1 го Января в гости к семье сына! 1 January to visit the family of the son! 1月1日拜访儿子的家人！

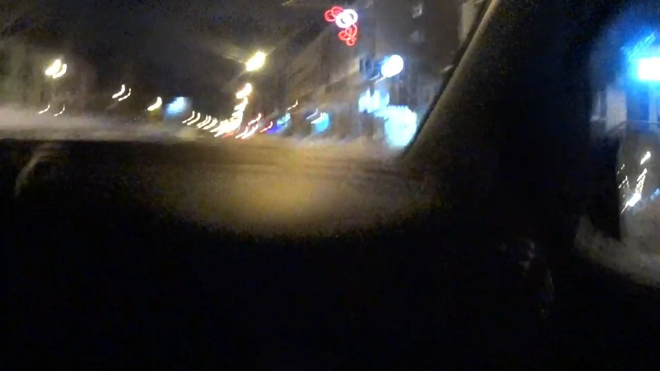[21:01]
Снимаю чуть-чуть. Ночной Барнаул, Ленинский проспект. Едем в баню. О, обезжал. Заруливается.
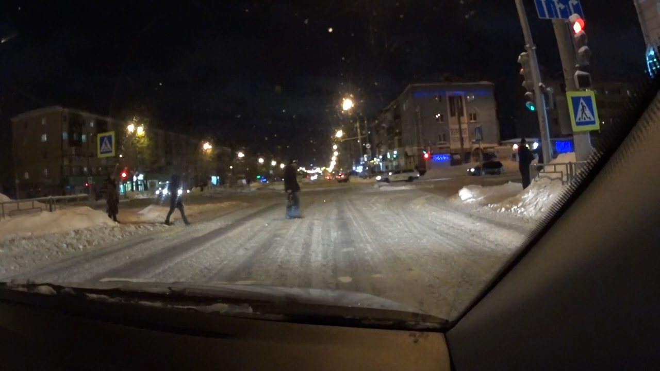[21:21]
Общаетесь? Ой, я слышу уже нас. Потом, да, они закрыли границы, пустили в Сирии, там, где город стало.
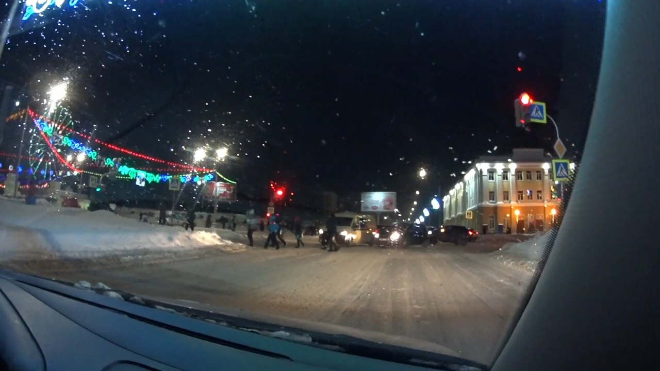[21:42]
У нас тут едет человечество, да, так сказать. А там нельзя останавливаться. Вообще, во Франции так стало, в Германии, представляете, такие места. Ну, издержки. Не знаю, и наладится это теперь. Что-то новое, что-то... Ух ты! Да, паровоз, смотри какой.
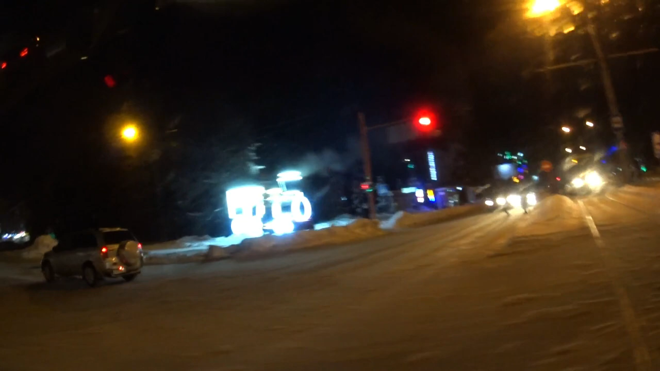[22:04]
Ага. Там что-то, кстати, из трубы даже дым какой-то идет. Не дым, а пар. Да ты что? Да, там, наверное, колодец какой-то. Да, да, да. Греют воду, да, или что? Мне Даня рассказывала, она же
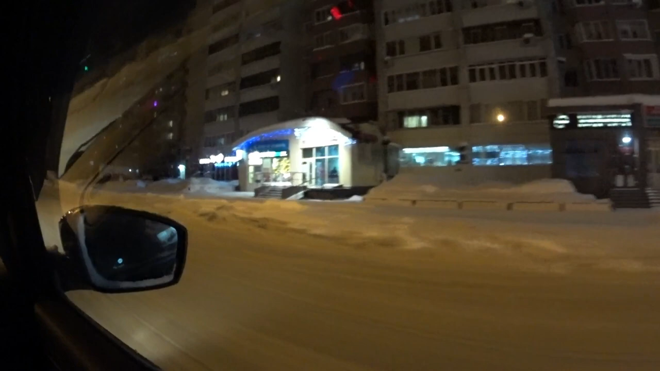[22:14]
экономистами. Например, какой-нибудь пар идет, да, из колодца. Ну, там на обочине. Какая-то труба торчит, из нее постоянно валит пар. Ну, так вот, потому что там отопление или вода.
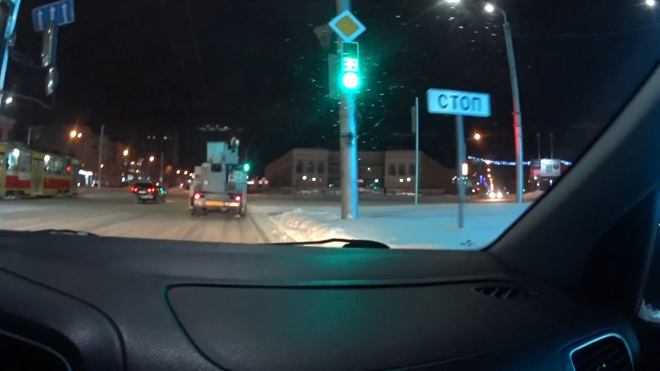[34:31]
Он будет перестраиваться, тебя хочет зажать, видишь? Уже остановиться надо. Да, да. Не, ему не надо это. А, он попер, да? Фу, вонючка. Спасибо тебе, что спросил. Мы жизнь в других красках еще увидели сегодня. Дополнительно. На полсекунды больше, чем раньше видели.